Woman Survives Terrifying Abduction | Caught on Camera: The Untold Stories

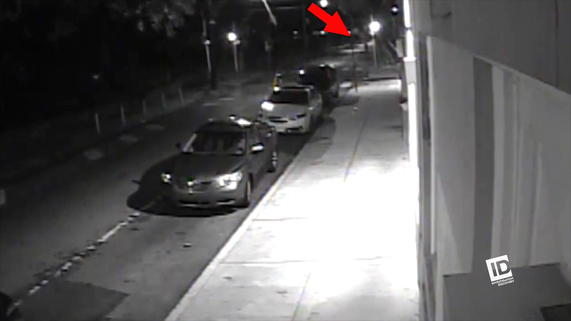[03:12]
From a block away, he sees the woman being dragged down the street and forced into a car. It was like a lot of commotion inside of the car.